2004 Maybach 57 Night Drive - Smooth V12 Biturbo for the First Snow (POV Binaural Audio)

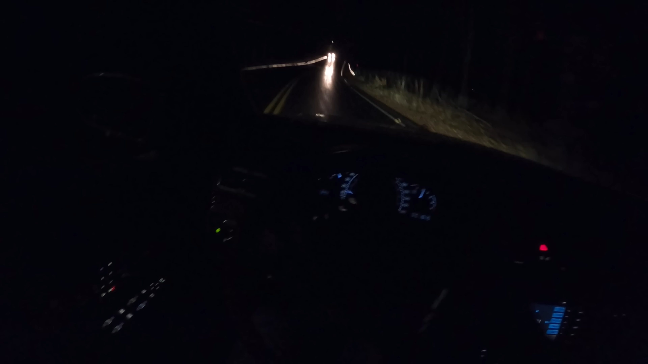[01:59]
I just love the way this V12 gets up and goes. It's so silky smooth and you really don't need much for revs. You can do this entire drive under 3,000 RPM and it never feels anemic. It always feels powerful. It's the complete opposite of the high revving naturally aspirated V8 that I've got in my M3.
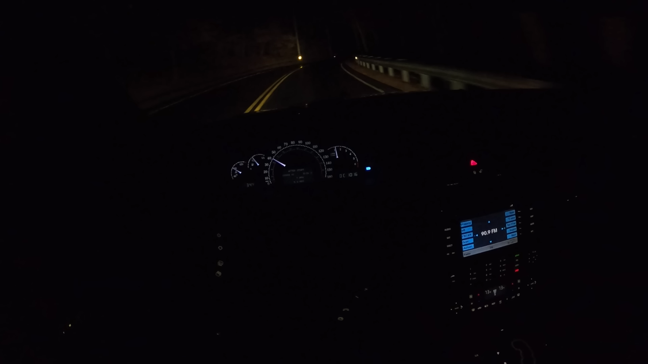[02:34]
A little bit of driveline vibration that you'll feel in the car. You might hear it through the binaural audio but you'll definitely notice it when we get out to the highway. Incredible headlights. It's nice because these headlights are actually marked with the Maibach emblem on them and they are deserving.
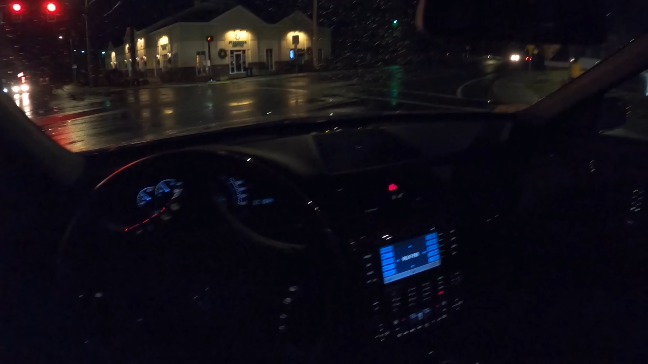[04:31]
Now these twin turbos boost to 18.9 PSI in later years of the Maybach 57 when we got the Maybach 57S they put a 6 liter instead of this 5.5 liter V12 so it got a little more juice a bit more go and I think
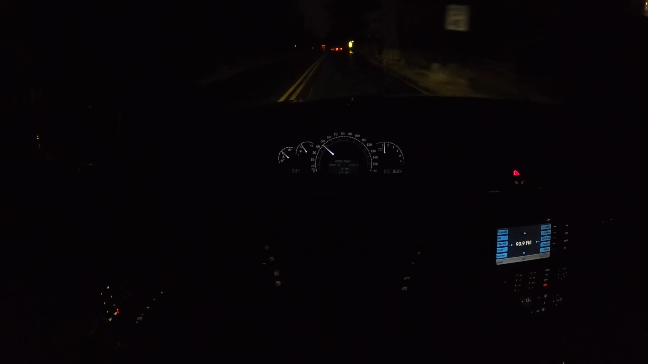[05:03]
it had over 700 pound feet of torque at that point. I don't know that this required that and it's outrageous because this already has a better power to weight ratio than an S2000. This is not a slow car but it is a thirsty car so right now we're getting 9 miles per gallon. Once we get out to the highway we'll be able to eke out around 16 to 17 on the way home on the highway. This is a very complicated car.
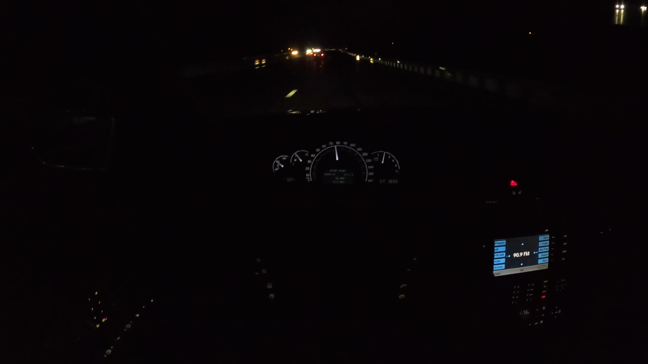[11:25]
It just isn't set apart enough. We're at 32 degrees outside. That's when we got to start worrying about freezing roads. Although the roads are probably holding on to a little more heat than the air.
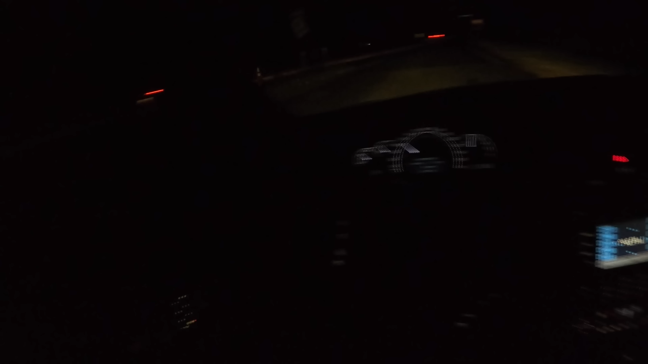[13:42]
It's about the limit of the front tires there. Nice solid boost from these turbos. They're going slow. Which tells me that's probably maybe a state trooper. I'll just pass them. Gonna be a little cautious as we approach. Isn't that amazing how you can do all this at such low RPM?
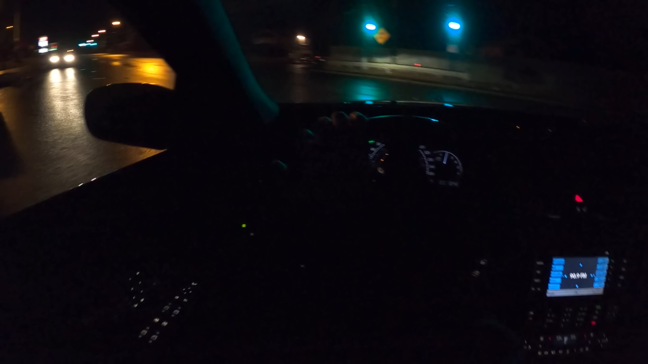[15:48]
And there's massage chairs in the rear as well. Ultra smooth shifts from this five-speed automatic. You can just coast. We're up to 15 miles per gallon. Feeling pretty good about that. Yeah. That's a accomplishment. Super zoom.